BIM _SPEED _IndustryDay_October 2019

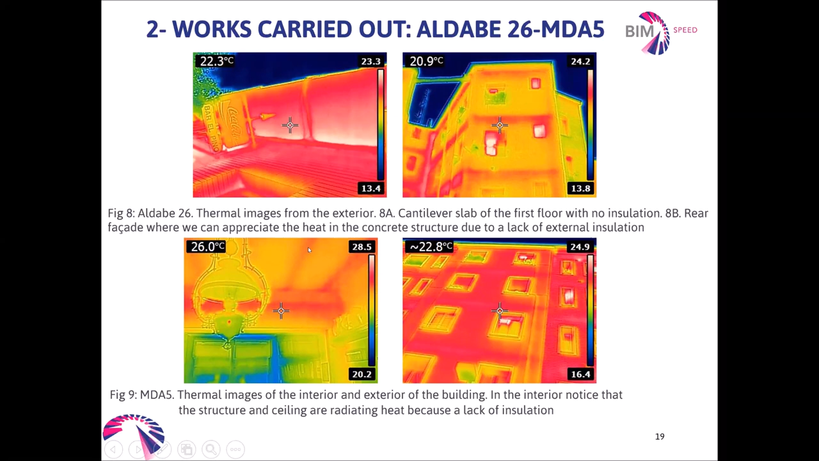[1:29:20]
Okay, because they were in higher temperature compared to the rest.